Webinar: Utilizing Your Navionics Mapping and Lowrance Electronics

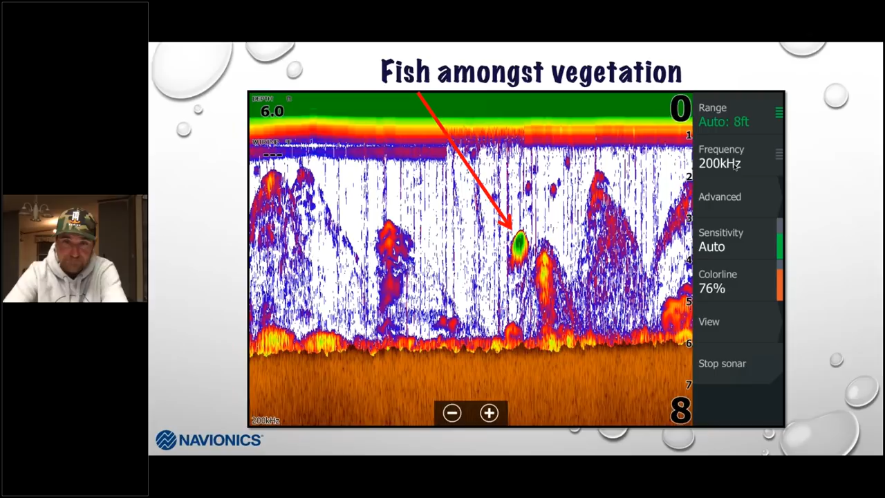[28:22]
really can't break nothing keep settings and auto you look you see right here sensitivity auto I mean I'm leaving everything the way it comes in the box and that's the image you can see fish on timber I'm not sure where my map went on the screen but I actually caught this these bass right here this is just a big piece of standing timber I mean I almost hit it with my boat if I didn't when I went over the top of it but down here you see these little clutters right there those are bass just hanging at the bottom of that tree trunk down scan would have showed that good I don't think I have that image I don't but again that's just using my sonar I'm pretty fluent with them
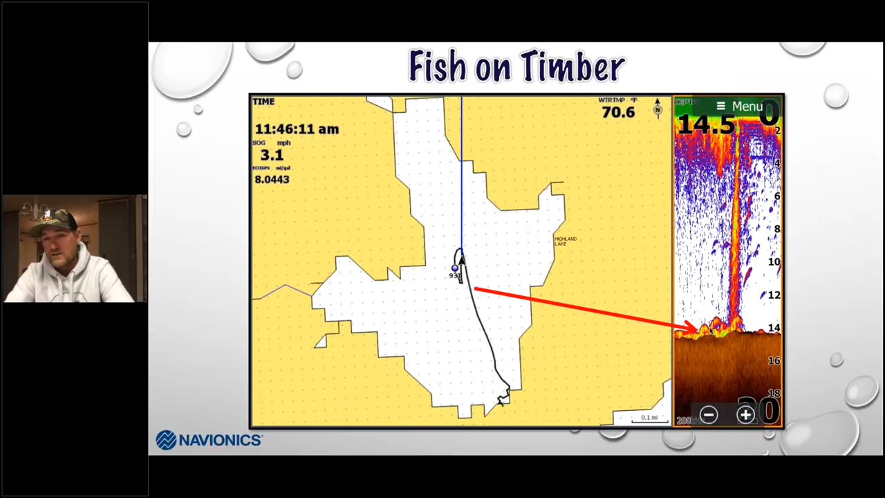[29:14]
On screen: speed 3.1 mph
the bass how they relate to it they're always going to try to find the cover that's just what they do whether it's a transition line whether it's a clump of weeds whether it's anything and I got a lot of good screenshots to back it up but again that gives them something to hang on gives them a place to ambush prey as it comes by and here's a school spotted bass on a rock pile I mean rock pile looks like a rock pop when you're looking at down scan you're looking at side scan I mean to me that that looks like a bunch of rocks and up here is a mega lot of spotted bass it's amazing spot actually I can get on that spot and I can catch those spots on that lake every single time I go there but again they can be
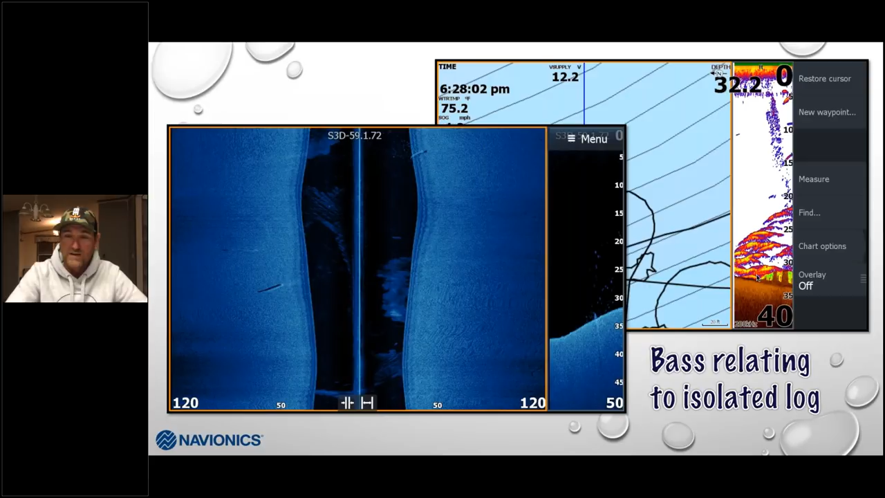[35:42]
sitting there stacked on that you couldn't find that without your electronics okay that is something that you just are never gonna find without them but with electronics you can find stuff like that all the time one thing about finding rocks and vegetation is vegetation on traditional sonar will drowned out a lot of stuff you can't really
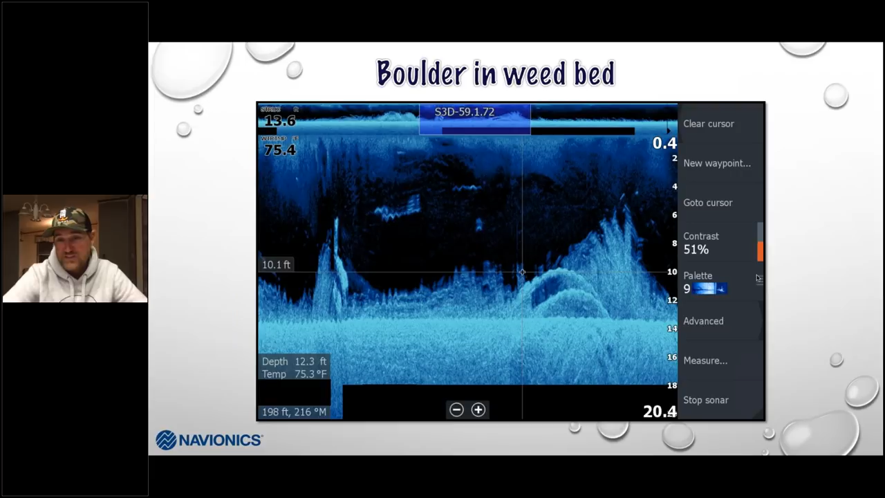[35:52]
On screen: depth 12.3 ft, water 75.3°F
see what's in there it's really close like a jungle it's like trying to look inside the woods at a boulder we can't see because there's leaves everywhere and you can't see that it's in there downscan will definitely pick this kind of stuff up and here again block that out I know where that rock is one of my favorites catch big fish off that all the time on I think maybe oh it's definitely Champlain
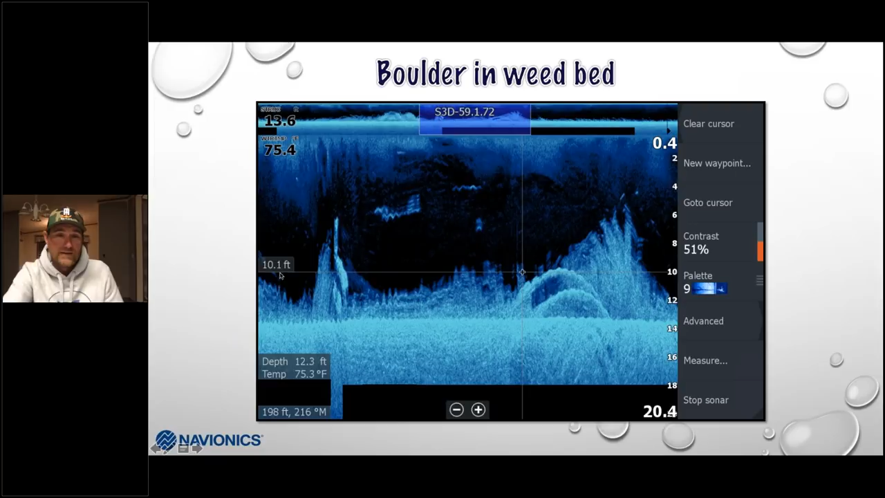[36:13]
and again these vegetation you got all this grass right here wouldn't have known it was there but now I saw it on downscan I have it for life definitely you can tell I'm not showing it to you guys where it is but that is a good spot I've caught big largies like four or five pounders off of that thing and I've caught smallmouth too and you can see some of the fish moving around on here but again knowing that that's there in the weeds awesome spot I guarantee you those be something will be
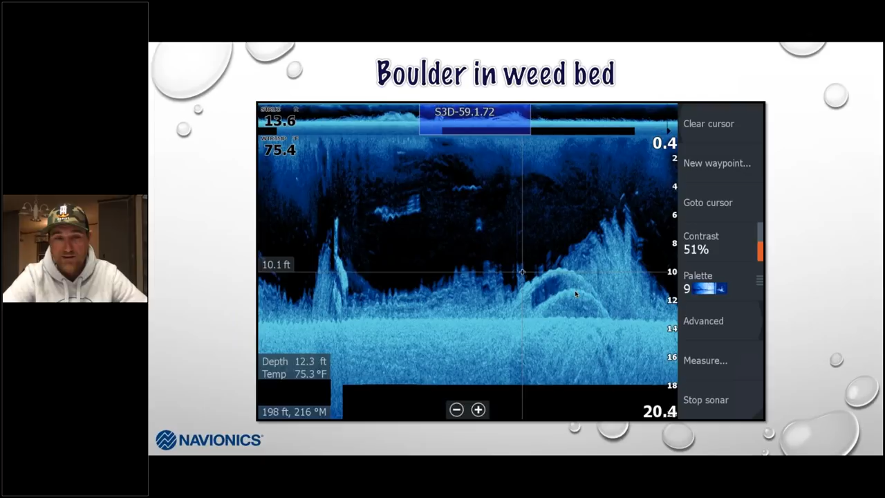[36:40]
spawning on that when I get back there in the FLW tour tournament here at the will be you know at the end of the season here's bass holding on contour transitions they do it all the time I see walleyes do it a bunch muck mud to sand they love it they'll sit right on that edges small these are the same way here it is this is just a little bit of a ledge a little drop ledge here I'm down scan you can see him sitting there and you can also see him sitting there on sonar
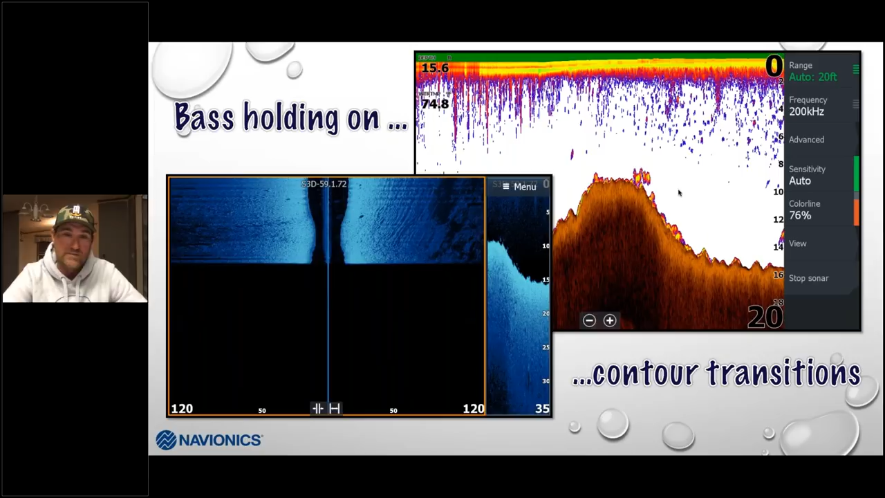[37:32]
see him on balance can I get that target separation I can pick those fish up awesome little school smallmouth these were and again they're just stacked the whole reef it was one of my favorite reefs I couldn't catch them all over all of a sudden I was going to off the edge of it and I saw him sitting there and turn around for whacking on him it was pretty sweet here's a large mouth up just split in a big school of this just a big school shag and again what I said earlier that's him just a lone warrior right there eating getting big that would be an Alabama rigged fish I'm sure of it cast that in there and catch that fish but again this is probably just a big old bull before I went over it just a big old group of shad but that fish is in there eating them and he split
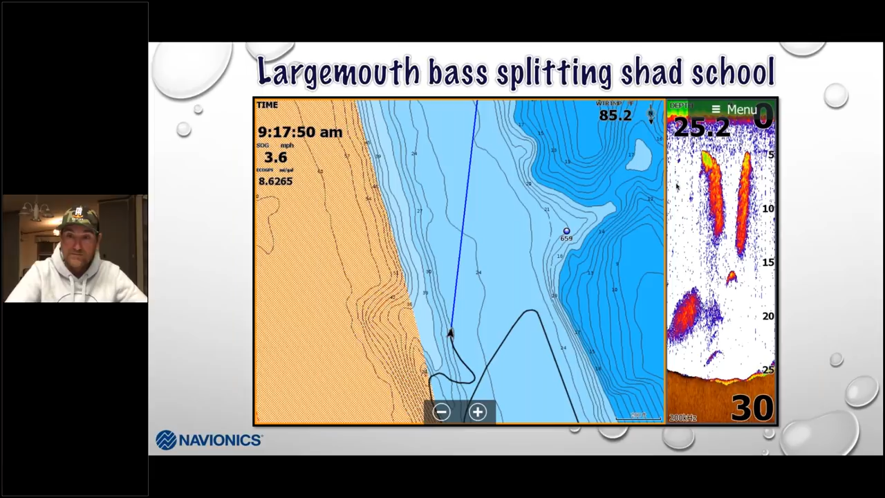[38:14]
On screen: speed 3.6 mph
them apart and moving that bait around trying to peg off the the scragglers back there great shot again on the middle of La La Land it's probably actually a spotted bass now that I look at it what are you doing I don't know if a large you sit out there I mean probably will but that smallmouth gets our got spotted bass written all over smallmouth again we talked about the weeds and this is a good great screenshot for that this one actually comes off the deck of my boat because you can see my drop shot dropping in this would be my tungsten weight and here would be my bait and I dropped it right down and look at the reaction I get out of them that's what I'm saying with real-time sonar so I can't get out of just down scan but right over here I just got this fuzzy